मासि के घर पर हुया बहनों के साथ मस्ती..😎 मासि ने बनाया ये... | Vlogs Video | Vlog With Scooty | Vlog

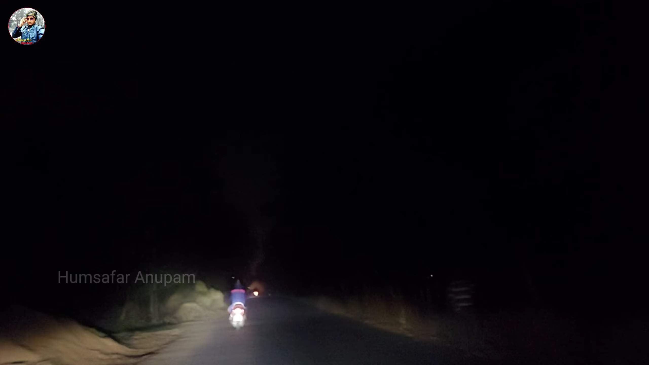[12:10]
तो गाइस हम तो निकल चुके हैं लेकिन अभी तो बज रहा है साथ और यह विंटर सिजन है ठीक है पुरास्ता देखो पुरा एकदम फॉग से ढखा हुआ है और घर आते आते अंदरे भी हो गया था फिर घर जाके मिलते हैं दोस्तों चलो